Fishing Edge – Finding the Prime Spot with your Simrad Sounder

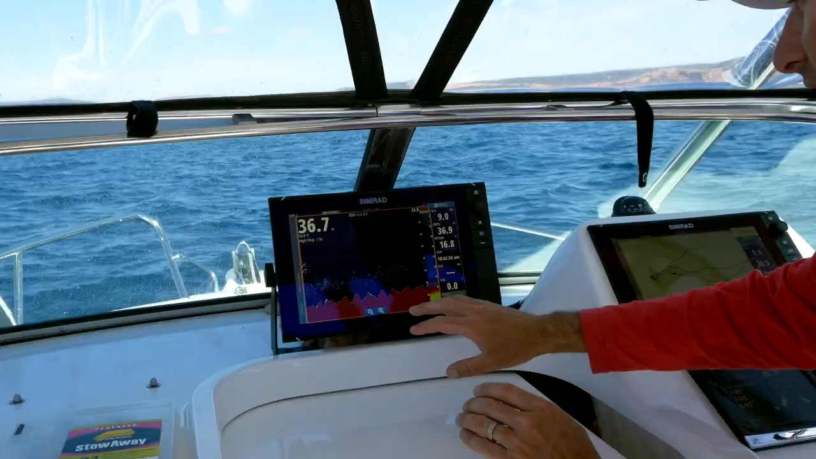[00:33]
There's a fish coming through there now and while I've got solid red here I'm looking for growth and stuff on the bottom because that will indicate more life.
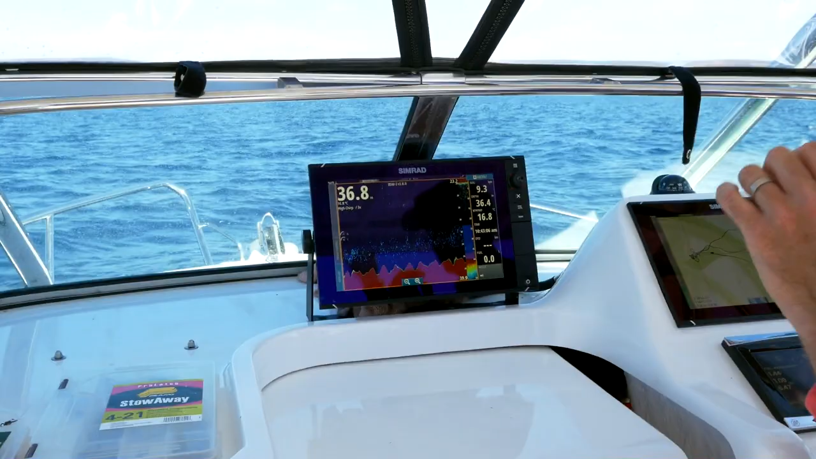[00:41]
But the other thing that I like to do is I press my main menu button.
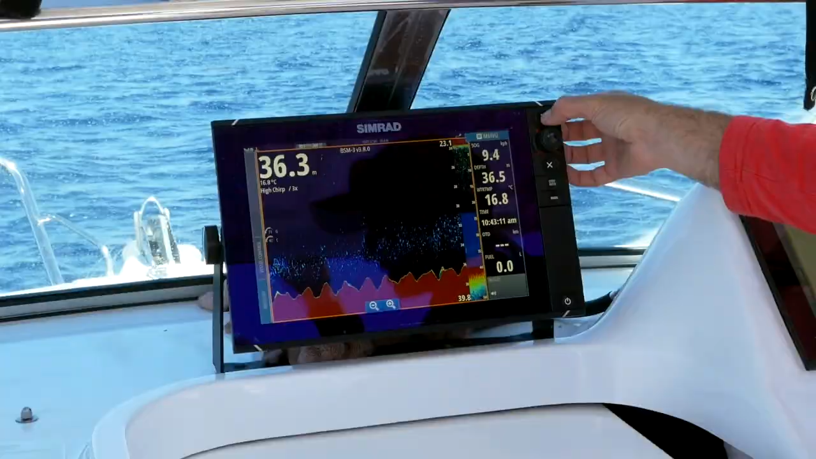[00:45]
On screen: water 16.8°C
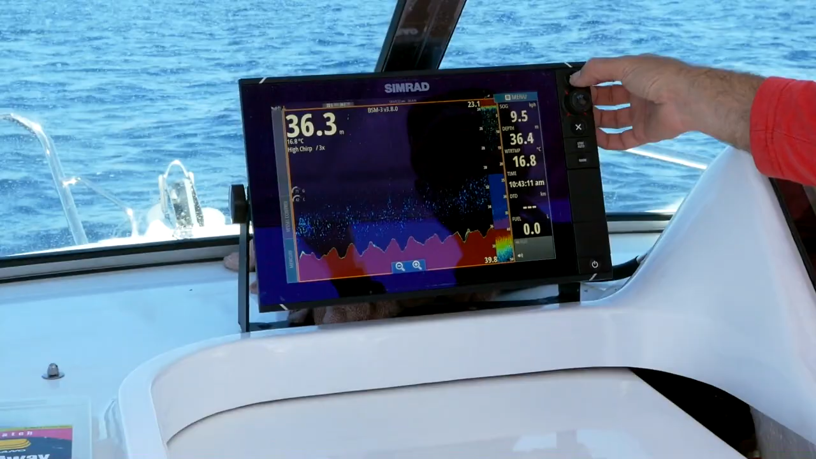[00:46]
On screen: water 16.8°C
I just press that and I bring up this one here which is two sounder screens or
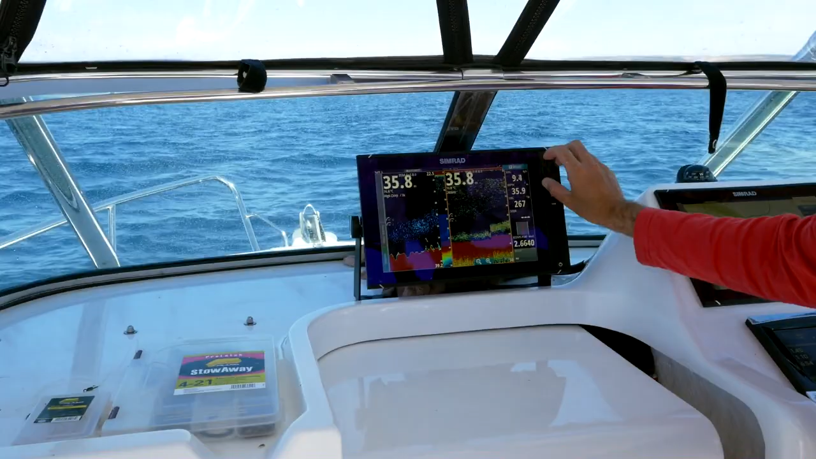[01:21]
I get rid of that zoom this in and straight away you can see the red arches in that area.
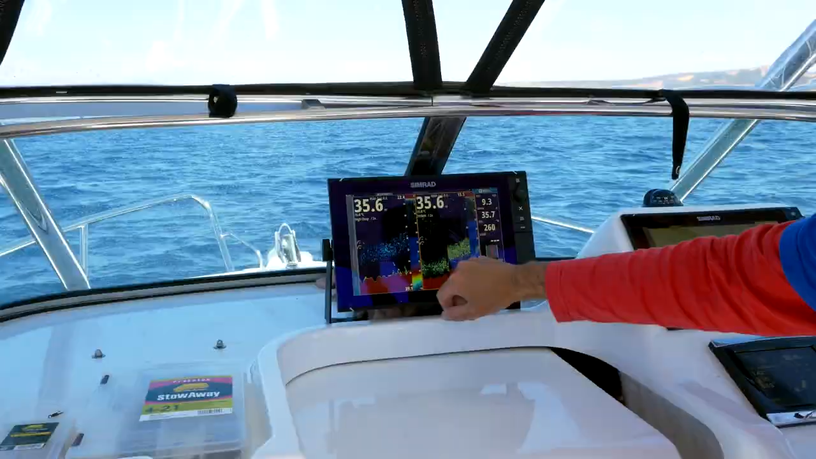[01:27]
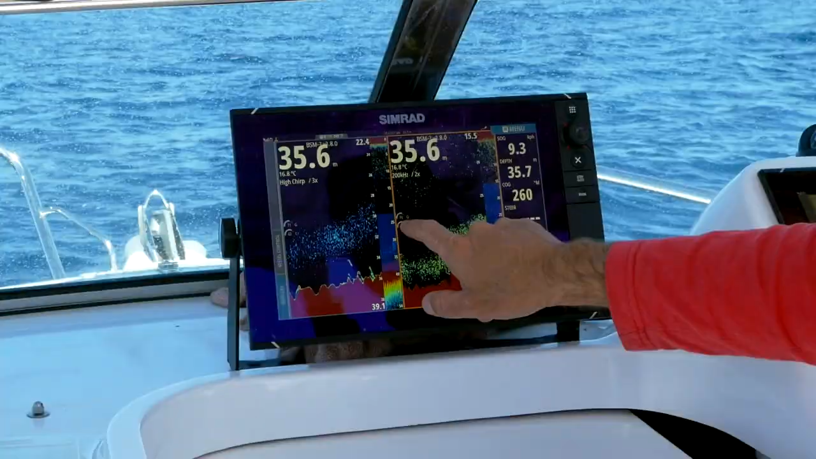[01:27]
On screen: water 16.8°C
I've got my colour quite high it's up on 47. If I pull it back just a little bit you'll start to see even more detail.
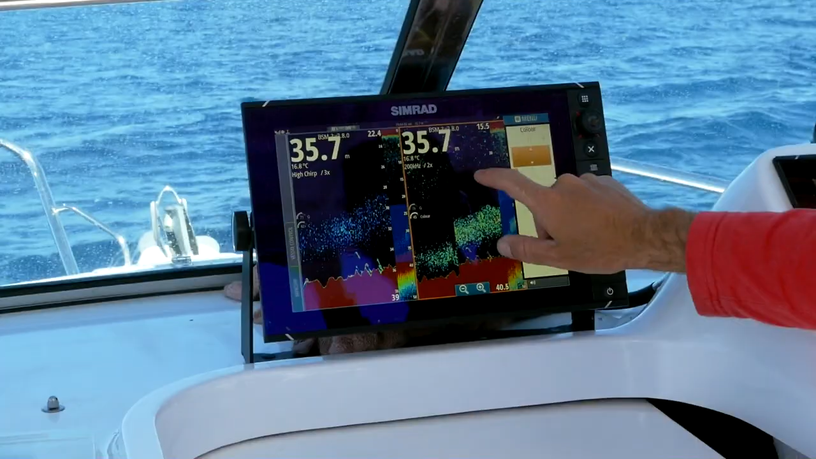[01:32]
Bits of red, bits of green and watch this we keep zooming that in.
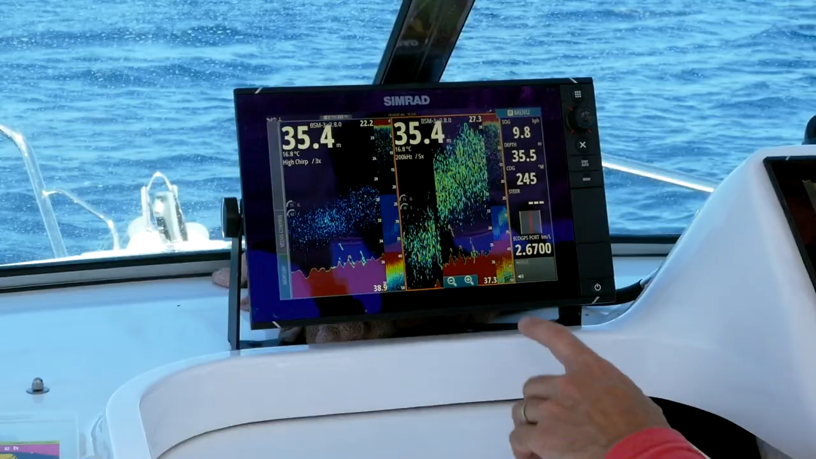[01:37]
They're not big fish but as I zoom in on that bottom lock just there you can see more and more life that looks different to on there. So by having the two screens going look at this we're coming up now we've got a rise coming up on the bottom and look at that there's fish there's bait
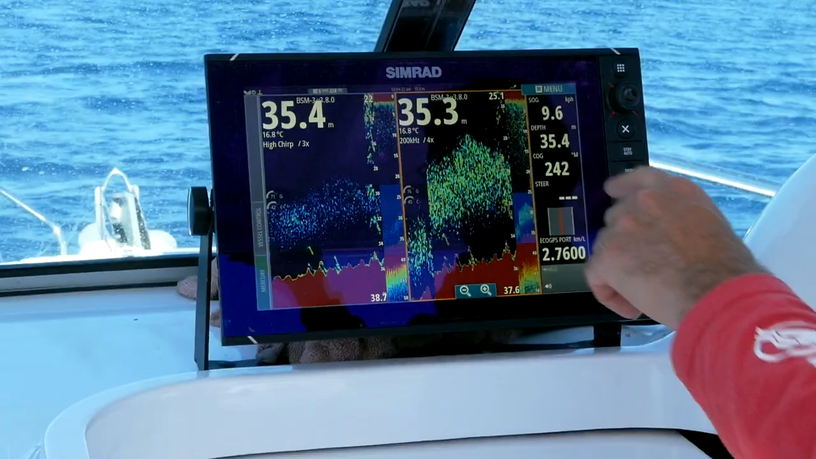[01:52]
On screen: water 16.8°C
and that is exactly what we're looking for. Look at that heaps and heaps of light here.